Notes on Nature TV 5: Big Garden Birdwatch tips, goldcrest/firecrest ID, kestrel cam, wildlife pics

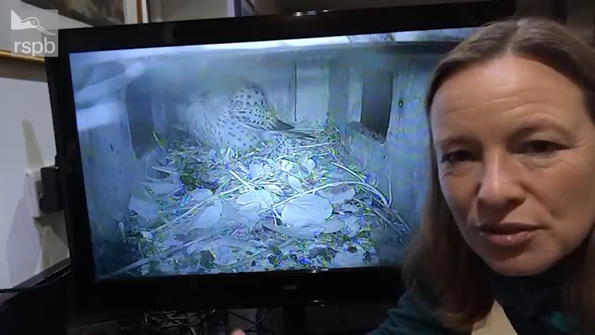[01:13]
So I find the easiest way of working out a male from female kestrels is the female's got a striped banded tail, so they're striped all the way down her tail, whereas the male's tail is pale colour with this dark band right at the end.
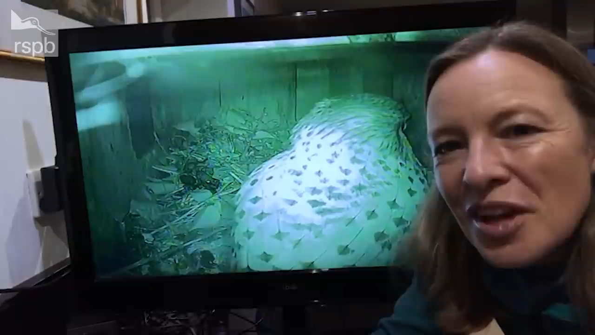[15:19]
So the kestrel's just flown into the box literally just a second ago. I'm not sure if it's the male or female.
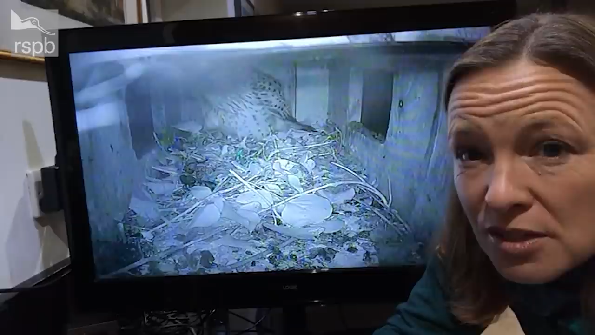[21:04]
The male's been coming in very briefly and then just flying off again so I'm actually expecting that he won't stay there very long.
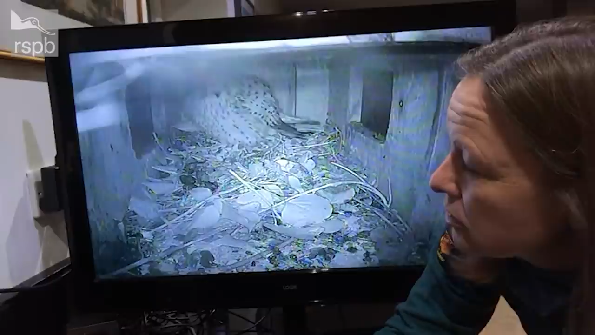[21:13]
He likes to hang around at the back where she tends to spend most of the evening at the front of the box obviously there's a big opening at the front so she can look out and see if there's easy prey for pickings.
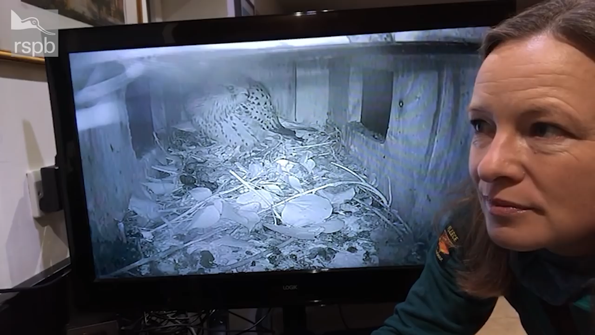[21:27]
So that was fantastic footage and of course those kestrels are using that nest box at this time